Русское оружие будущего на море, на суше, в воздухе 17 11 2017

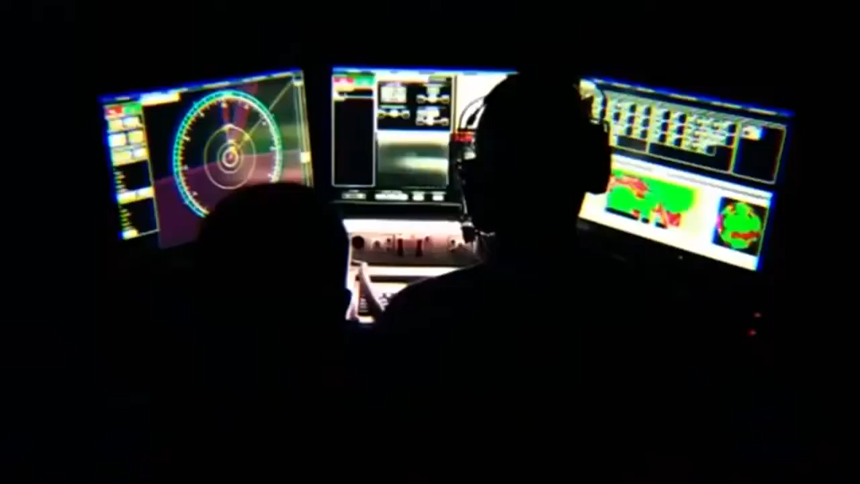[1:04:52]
Репортеры показывают, как с помощью лазера офицеры сбивают беспилотник, а затем расправляются с надводными мишенями.
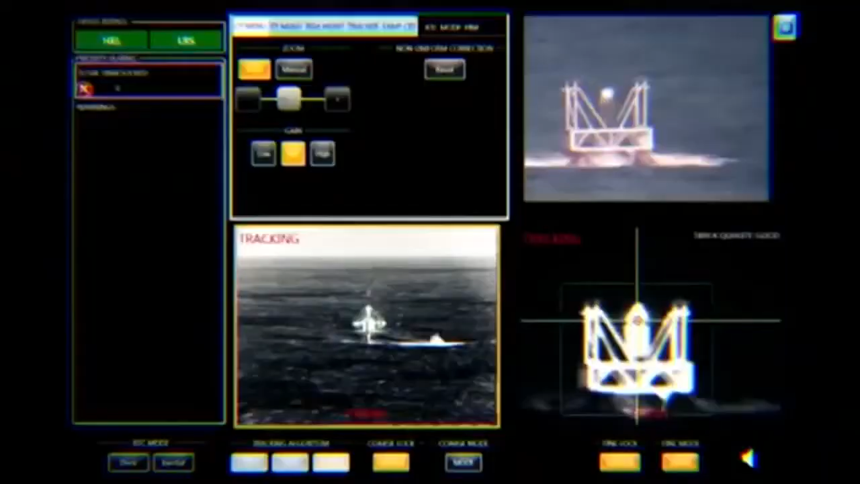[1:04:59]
Вскоре выяснилось, что многие кадры телекомпания уже показывала в 2014 году.